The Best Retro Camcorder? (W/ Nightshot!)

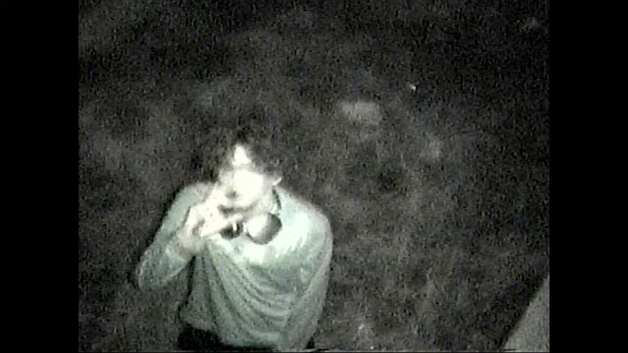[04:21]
You know the ones I'm talking about, they have, you know, the green VHS look and you can tell that there's no lights on. Maybe someone's sitting in a car and they have the flashlight on them.